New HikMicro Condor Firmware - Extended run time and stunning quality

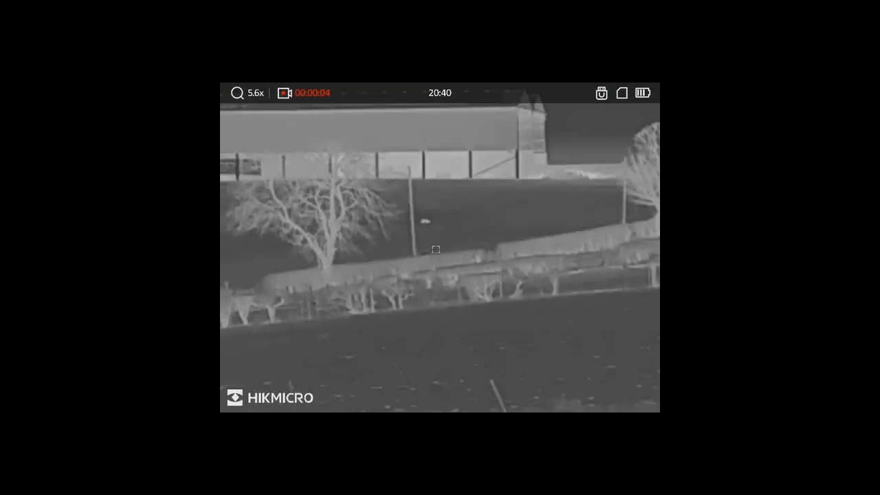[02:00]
yards um on the zoom pro and when you go in in that magnification magnification i think it was 16 times i'm not sure i can't remember but the pixelation just doesn't happen it's not there